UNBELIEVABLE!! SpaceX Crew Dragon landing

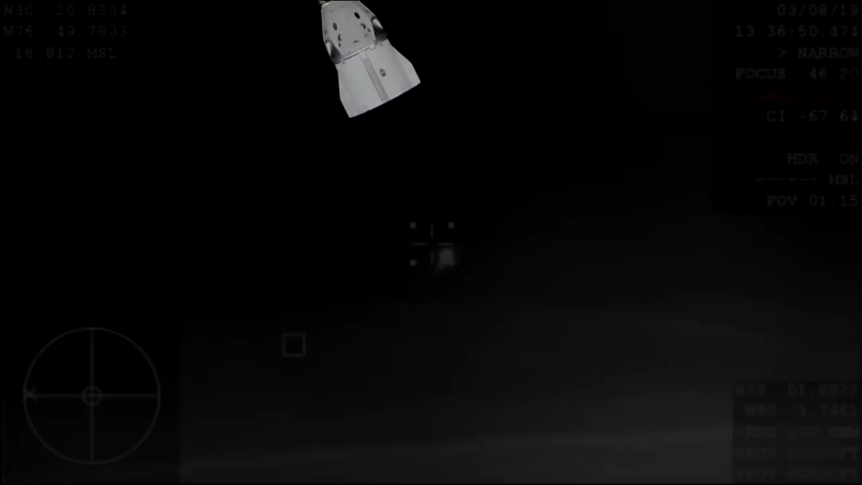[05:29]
And so this is a view from that WB-57 airplane. You were looking at Dragon streaking across the sky on its reentry through the Earth's atmosphere,
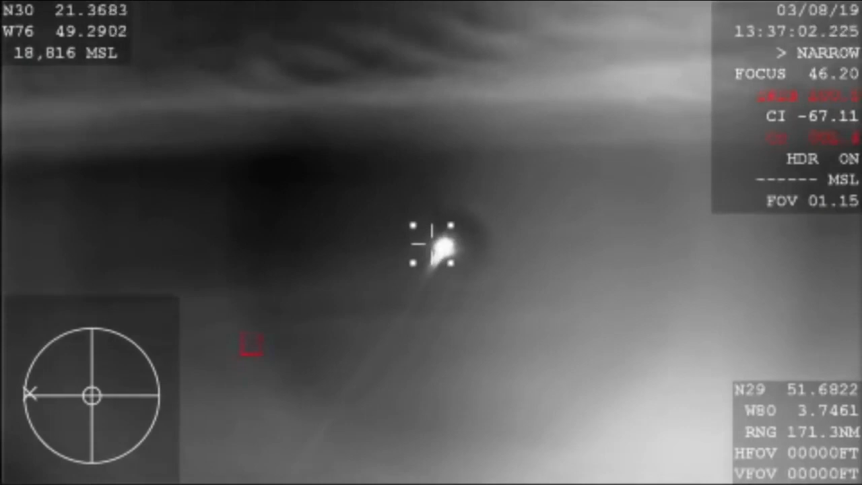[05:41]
aiming for a splashdown in just a little while from now. So it's pretty exciting that we get this shot right now as it is our first view from planet Earth of the Dragon capsule since it lifted off from Cape Canaveral just several days ago.
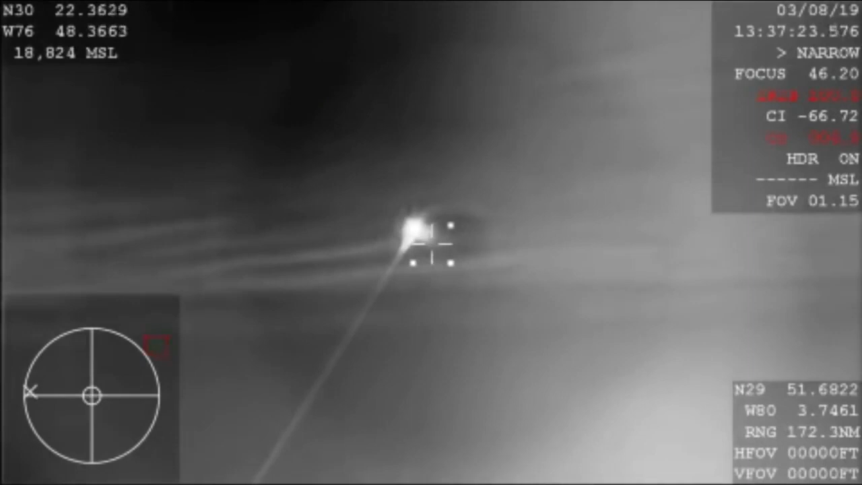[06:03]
I will say this is a pretty rare treat to be able to see this here. And again, this video is coming from a NASA airplane that we're flying around that recovery zone there, a WB-57. It's commonly used for a lot of atmospheric studies and other science missions, but able to put a tracking camera on it to try and get this reentry through the Earth's atmosphere today. We're hearing that they should have AOS acquisition of signal back with the Dragon spacecraft.
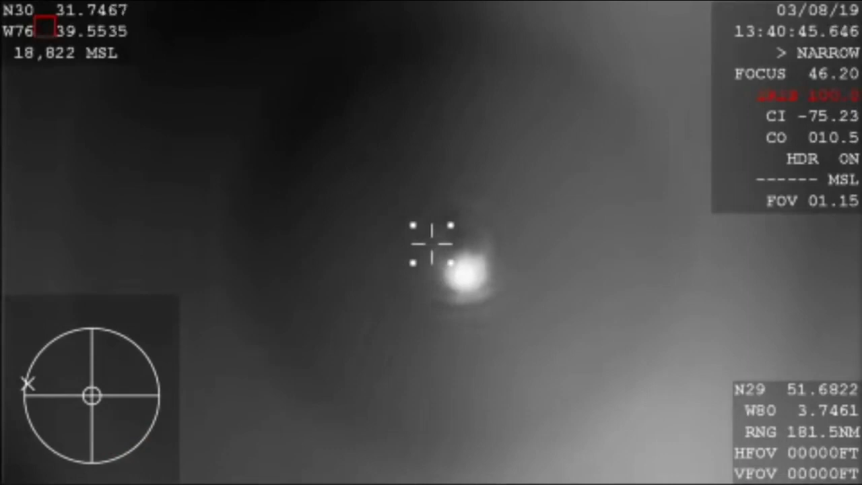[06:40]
Right now it's about 46 kilometers in altitude. The Dragon spacecraft continuing to descend. It's now subsonic, so already starting to slow down thanks to the air braking, basically slamming into that Earth's atmosphere,